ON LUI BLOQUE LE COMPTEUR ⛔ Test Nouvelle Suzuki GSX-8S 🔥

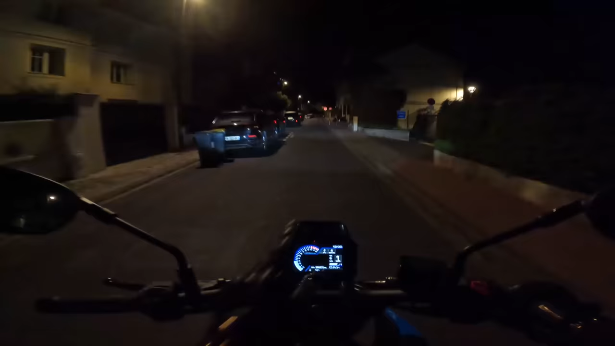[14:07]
regardez bien Il n'est pas midi Il est minuit Et je viens de ressortir avec la moto Tout simplement pour vous montrer En fait,
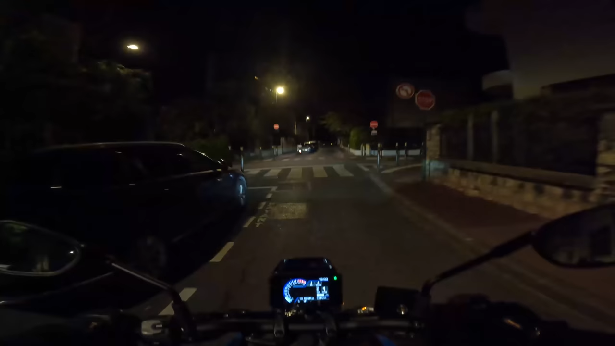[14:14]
les phares, comment ils rondent Déjà, vous pouvez voir Regardez-moi ça Regardez comment ils éclairent Et ils balayent vraiment toute la surface Là, j'éclaire à chaque fois et la route Mais j'éclaire aussi sur tous les côtés Ça éclaire vraiment les maisons Ça éclaire les trottoirs